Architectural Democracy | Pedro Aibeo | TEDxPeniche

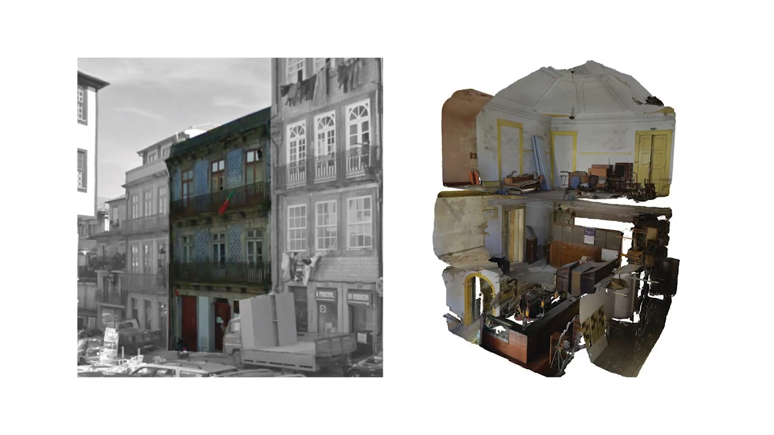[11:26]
And with that, you generate a 3D model out of that.
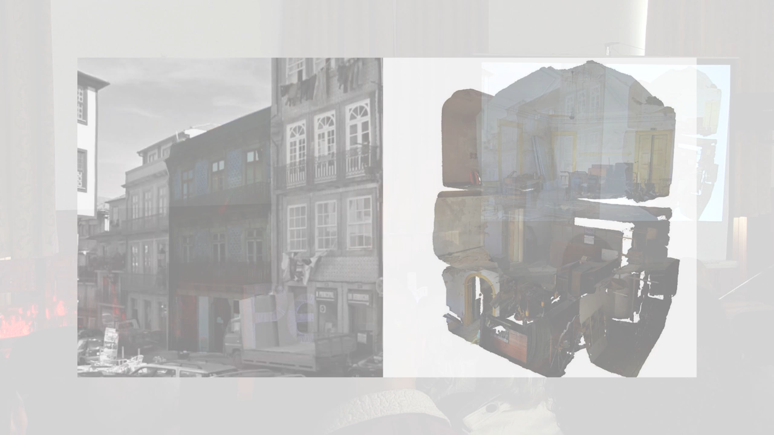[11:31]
Looking nowadays, this is a building in Porto, in Caldeireiros Street. You take off the facade and you see the building there.
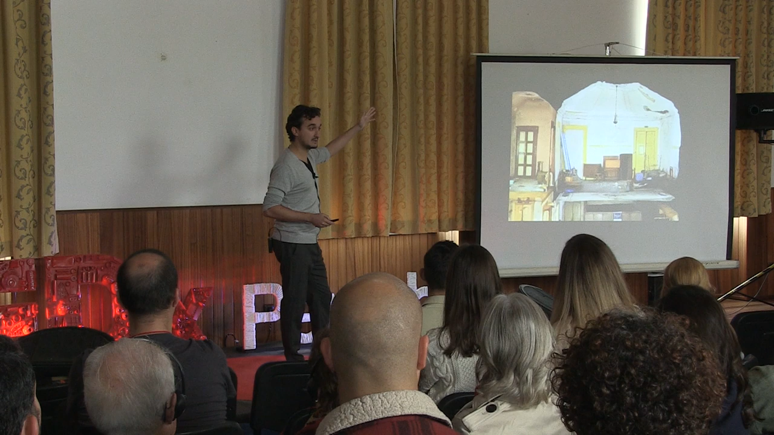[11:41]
This is in collaboration with some research institutes, so we're using the latest technology.
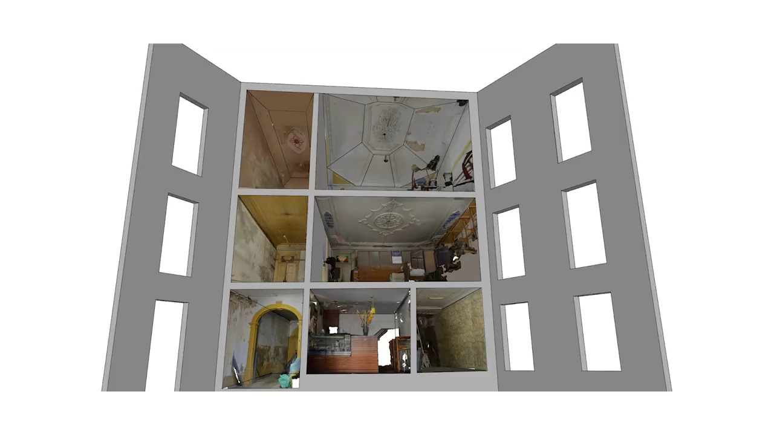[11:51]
And then we mix with, for example, OpenStreetMaps, and we have an automatized system that everyone can show the insides of their houses just with a phone.